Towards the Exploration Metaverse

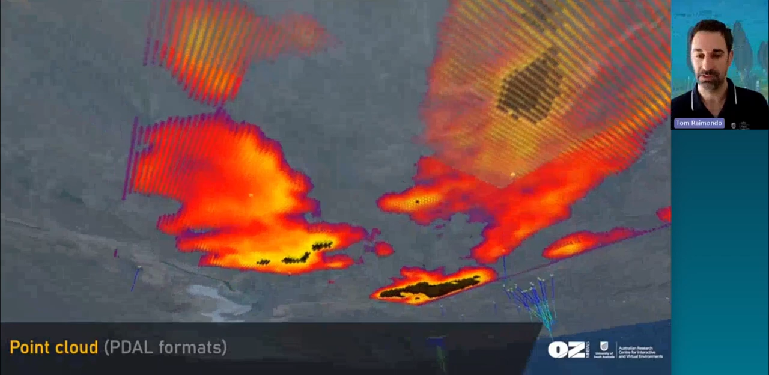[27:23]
you could model the resource the ore body itself and show where it intersects those